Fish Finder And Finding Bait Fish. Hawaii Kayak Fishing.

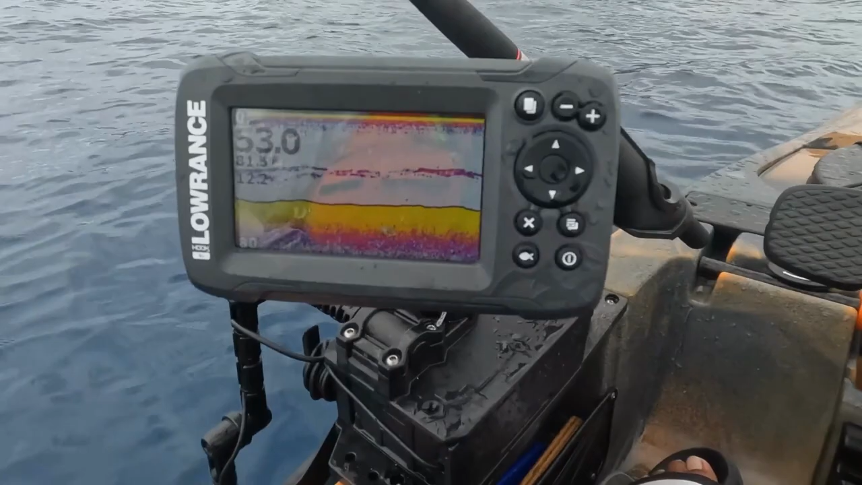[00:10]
that. So quick review of my fish finder. This is the Lawrence Hook 2-4. This is fish finder only. This one comes out of the box ready to go, man. You just turn the on button and then you start reading. And so it's one of the easiest fish finders out there on the market. I highly recommend it if you're someone who's new.
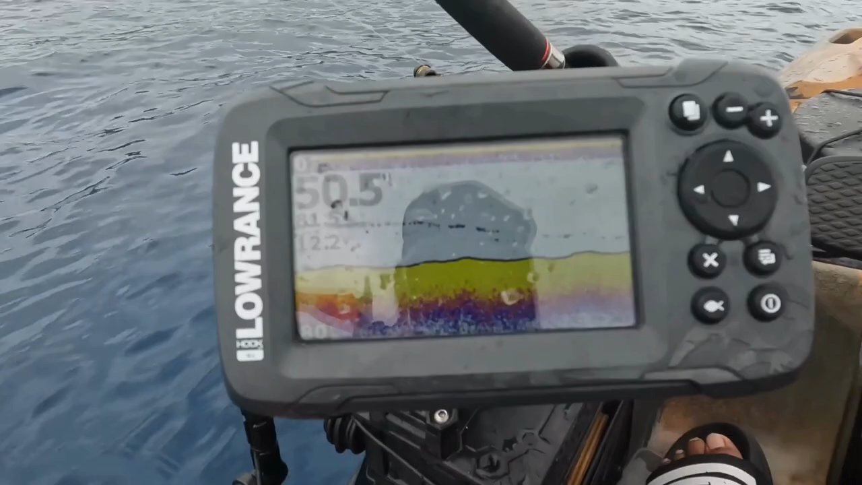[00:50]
Right, I'm fairly new to kayak fishing, and I've caught so many baits and other things just by, you know, using this fish finder. Super easy interface to use. And right now I'm at 50 feet of water.
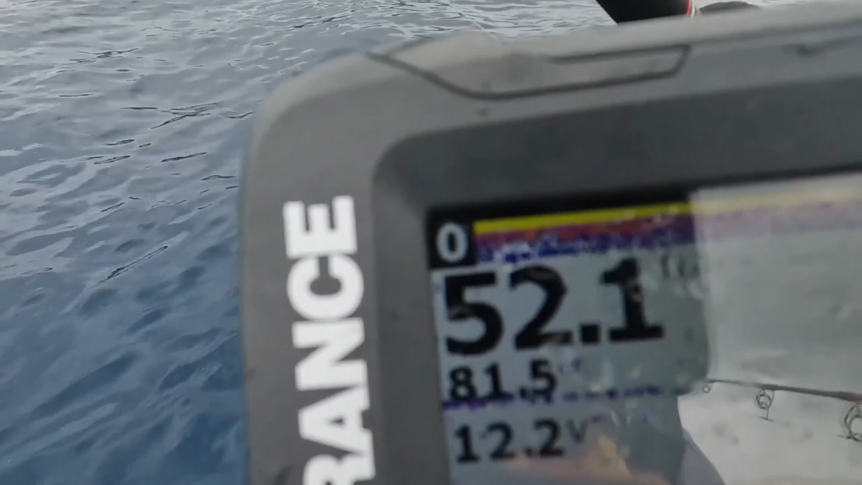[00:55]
This is the fish finder only option.
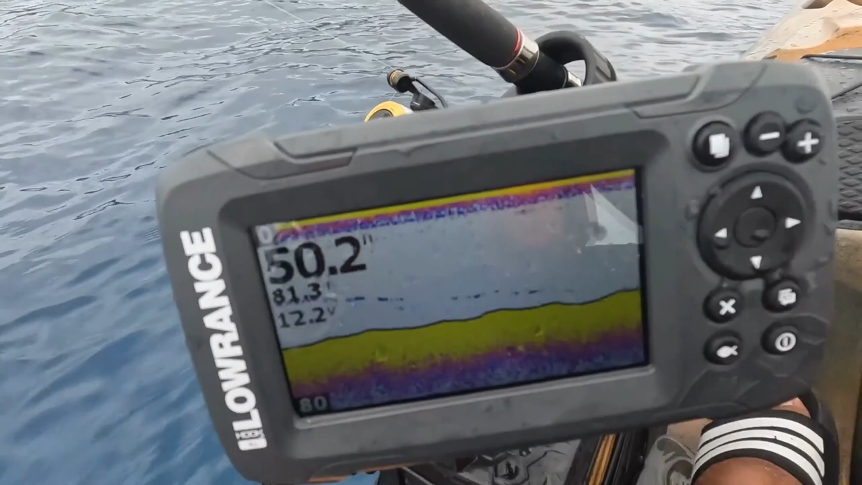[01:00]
And so, well, you can see there's marks down there, and I'm on my way in. So what I'm showing you is, you know, just to show you how it works.
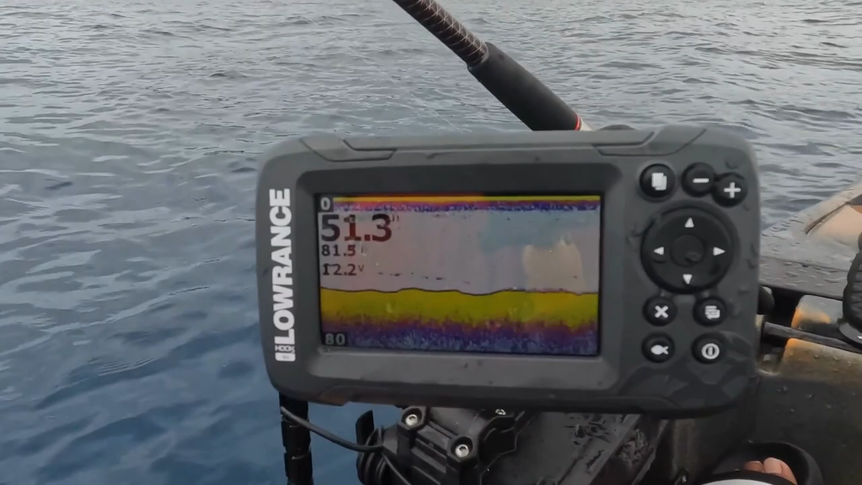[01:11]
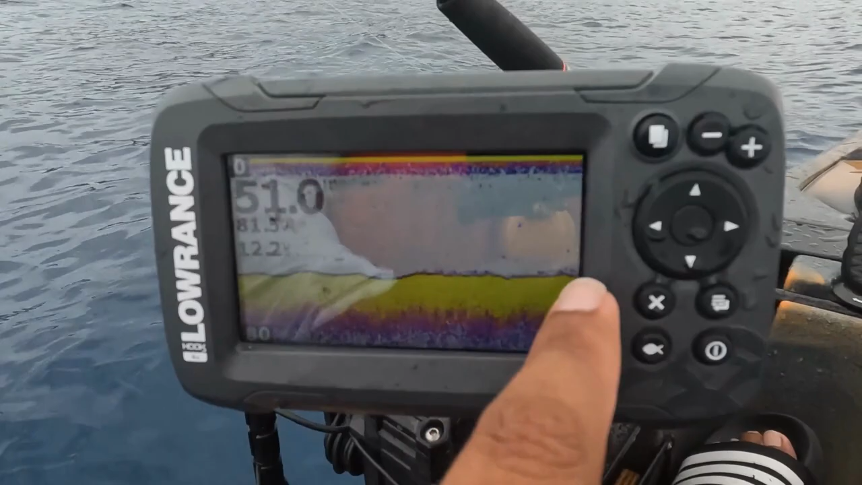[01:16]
Basically, you notice the screen scrolling from right to left.
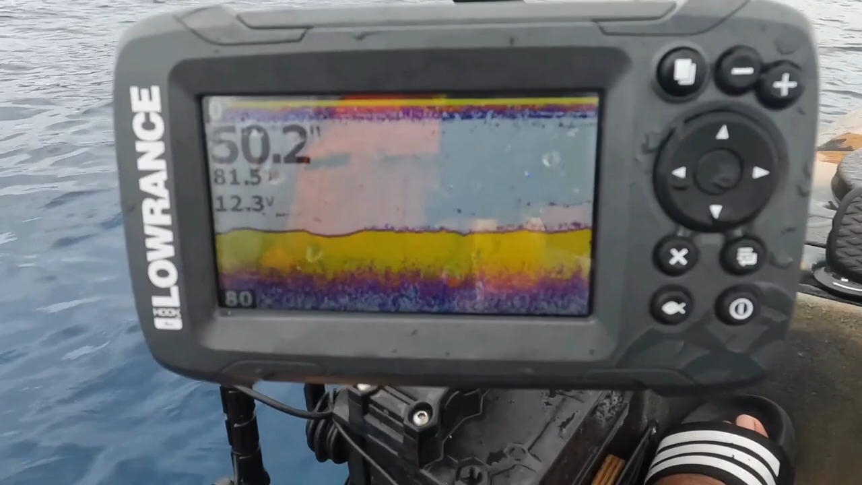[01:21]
And when you're trying to drop on something, if you're gonna drop a jig or your bait rig,
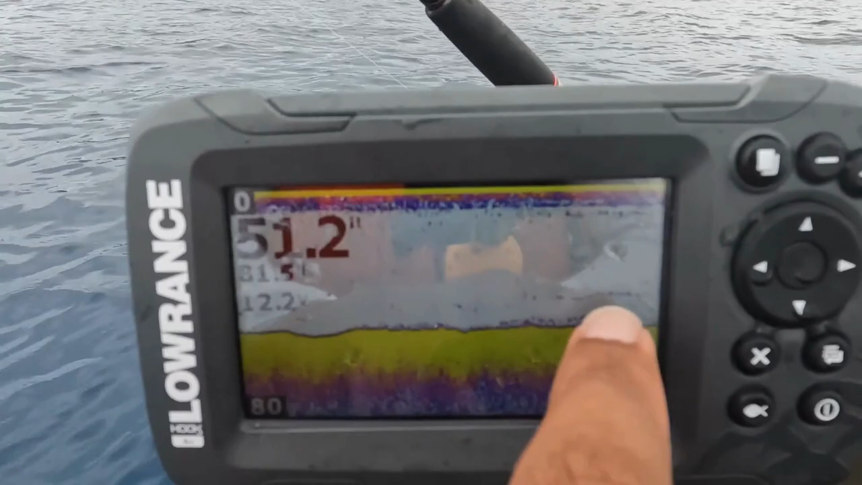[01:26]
the moment you see the marks, you definitely want to drop on it right away, because by the time those marks get here, they may have passed you or you have passed over the fish. And so the moment you see it here, you definitely drop it right away, and you don't want to wait.
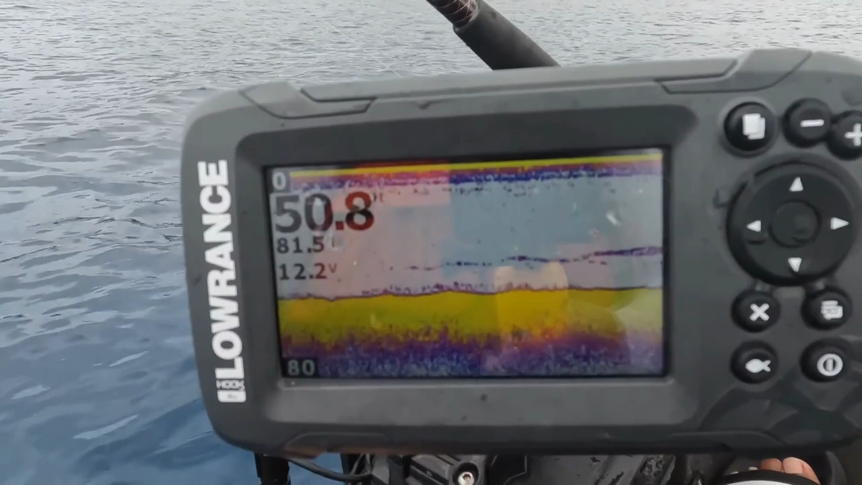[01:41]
And so I'm going to show you guys the footage here where I timed it perfectly and I caught a coolie early in the morning.
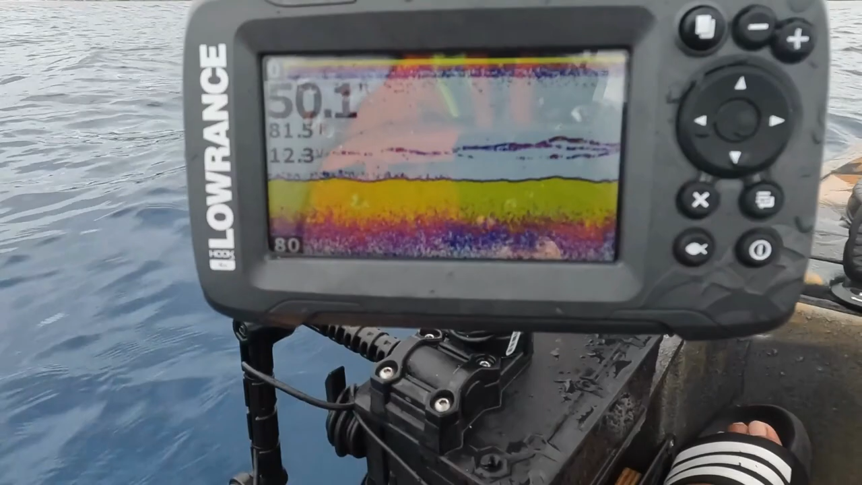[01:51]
And then another footage where I was just surrounded by fish, and just dropped right on it, and I caught a opelu. What you want to do is, when you read your fish finder, you're looking at these things on the right, because by the time the marks here move here, you've already passed them if you're on the water. And so we got plenty of marks. And so see, right when you see that mark, you want to drop your rig.